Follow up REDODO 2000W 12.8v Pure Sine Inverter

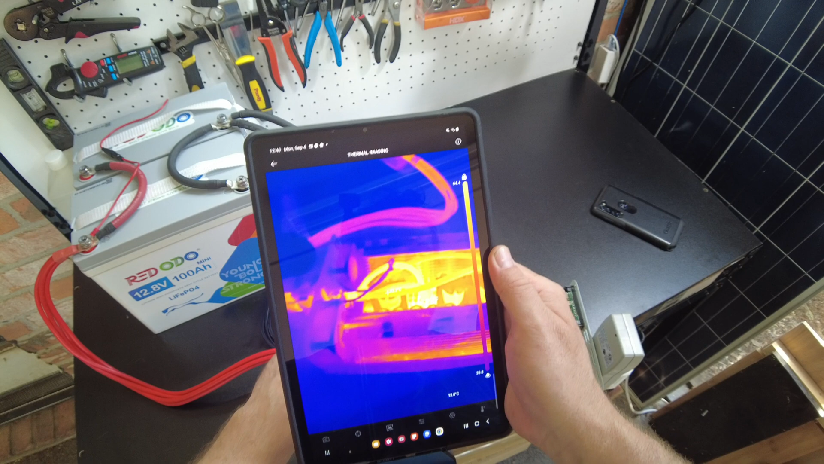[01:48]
yeah so we are seeing that these 8 gauge wires here are are definitely warmer
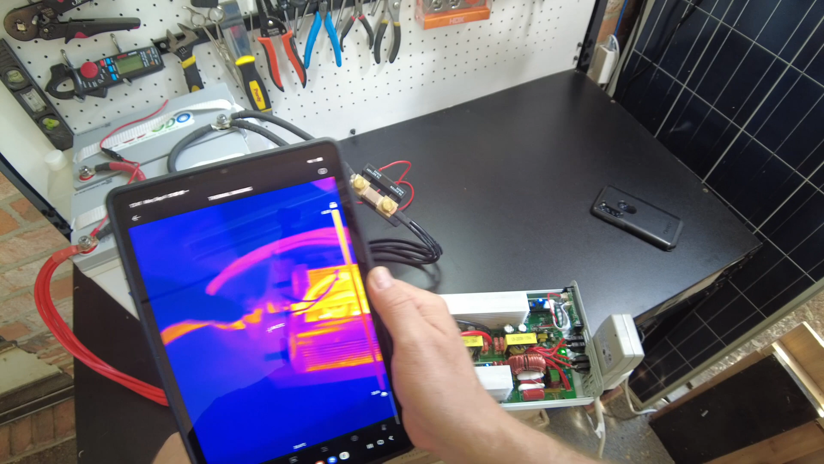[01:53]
a little bit than these there's four 8 gauge wires here that
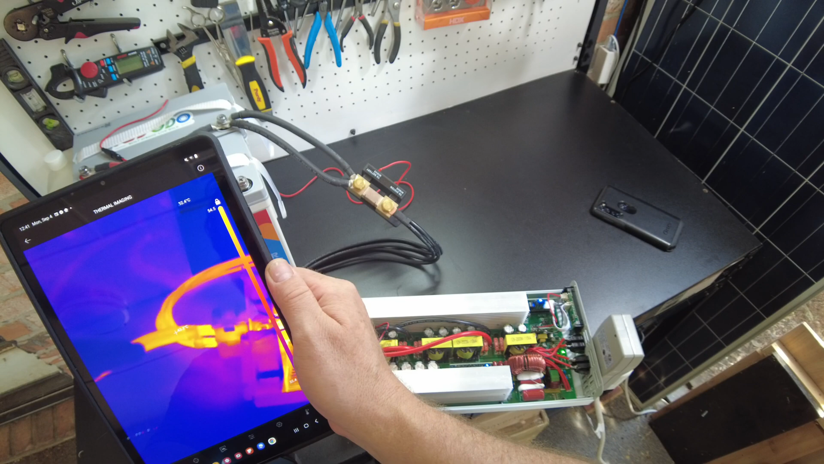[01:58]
we're seeing 42.8 celsius
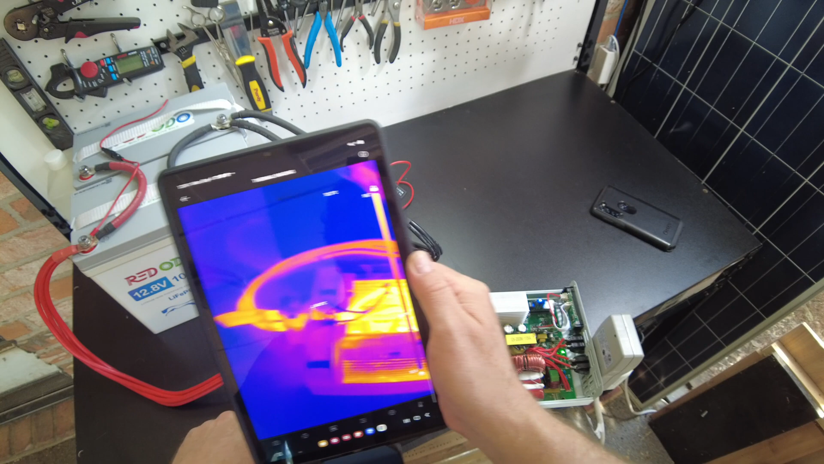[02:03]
and the ones internal we're
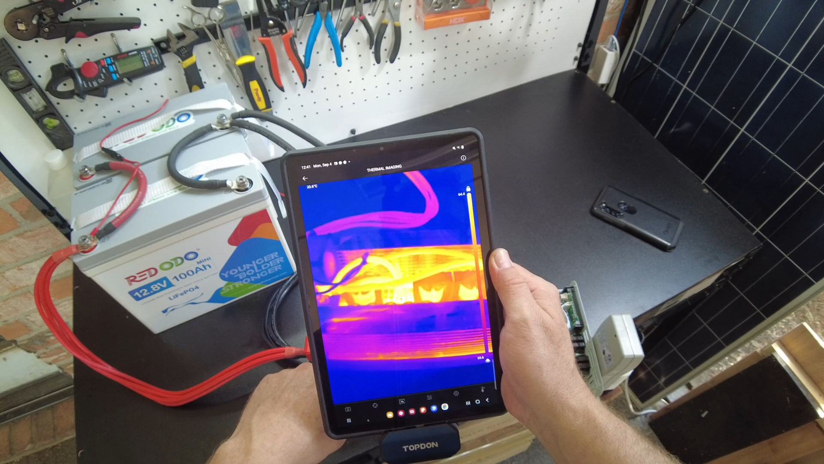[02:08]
seeing 50 55 doesn't really appear to be anything in here scorching hot
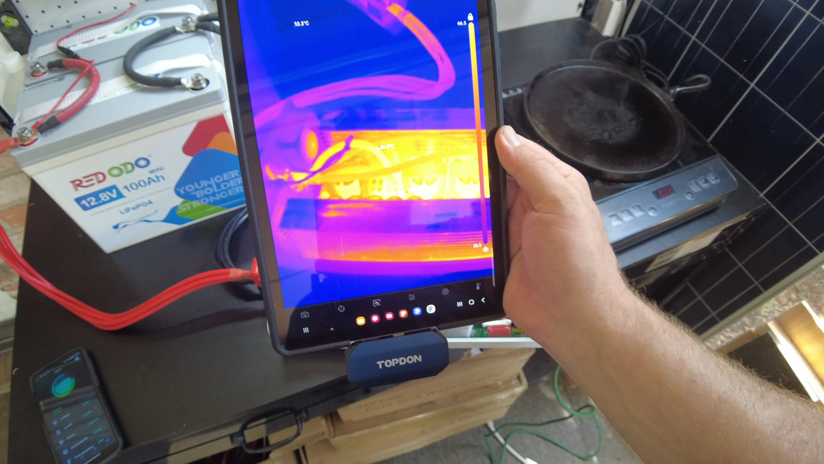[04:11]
you know those wires are so far they're doing fine in there i mean i haven't seen them go past 55 celsius
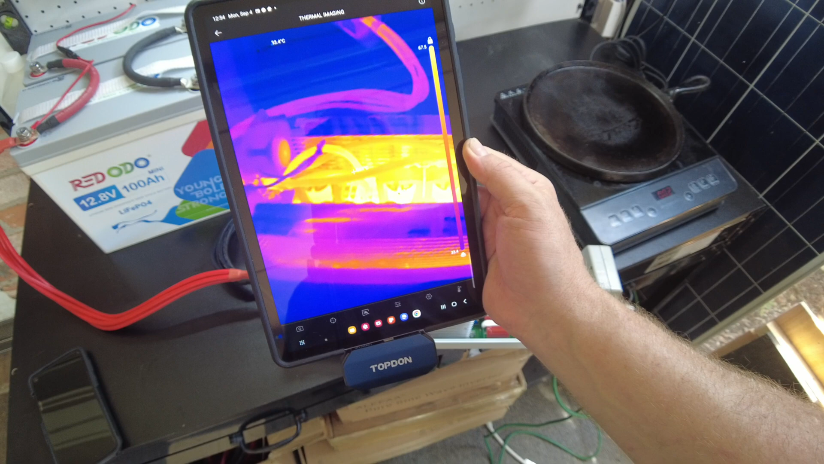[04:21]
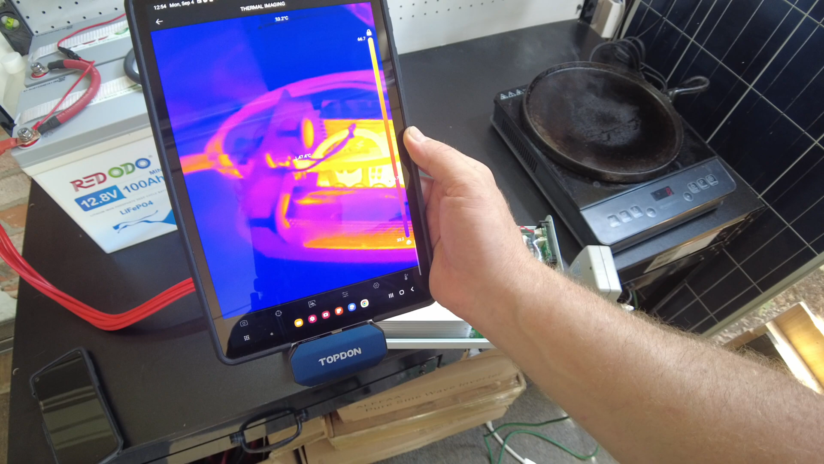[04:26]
let's see is there a hot spot there you know 50 55 all
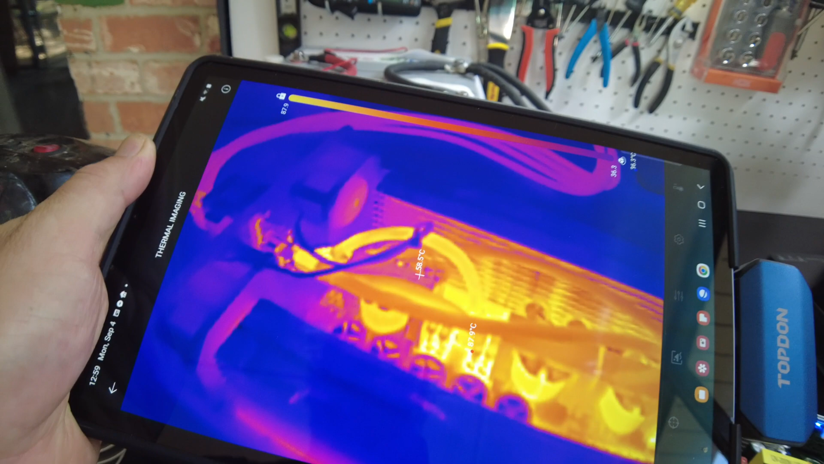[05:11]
i'm seeing those wires get up to 68 now
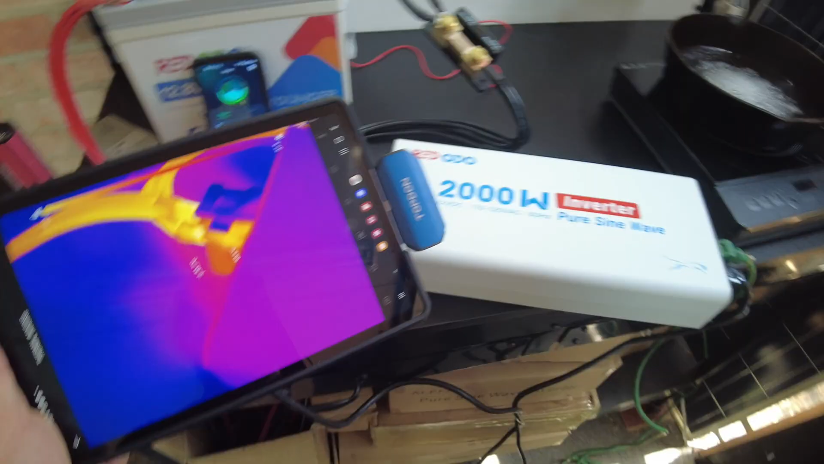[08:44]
so there's the wires going to the inverter
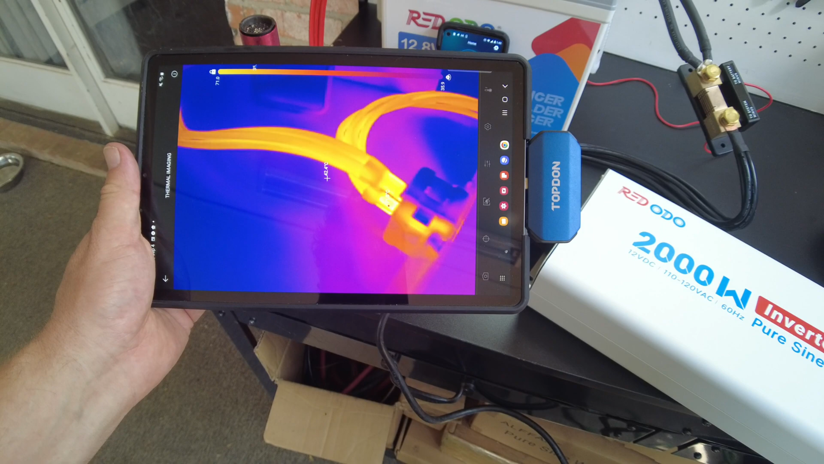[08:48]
we're seeing about 73 right there by the terminals
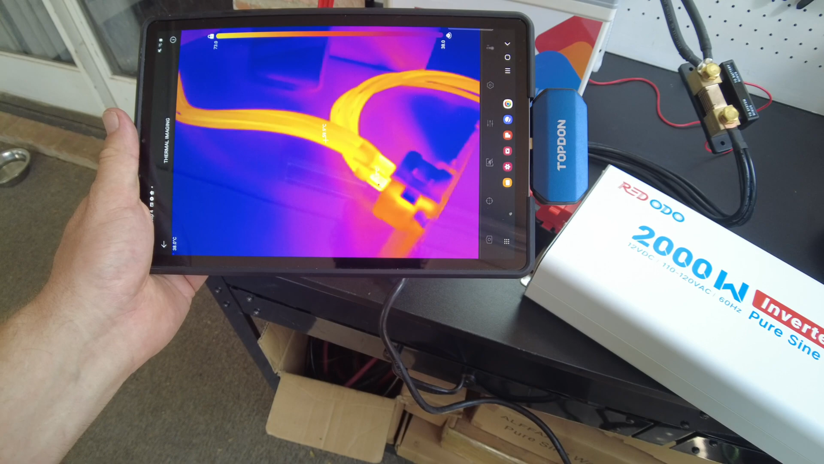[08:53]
and then 61 on the wires right here